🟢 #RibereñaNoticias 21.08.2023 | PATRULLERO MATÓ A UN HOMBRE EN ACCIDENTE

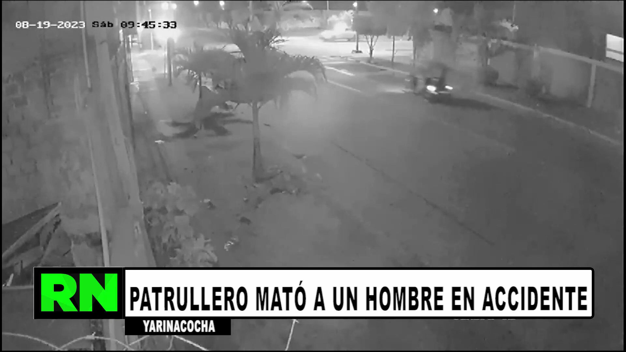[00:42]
Sin embargo, fue en el cruce del Jirón Virgen de Fátima con la avenida Yarinacocha que fue embestido por el vehículo policial que iba camino a un operativo.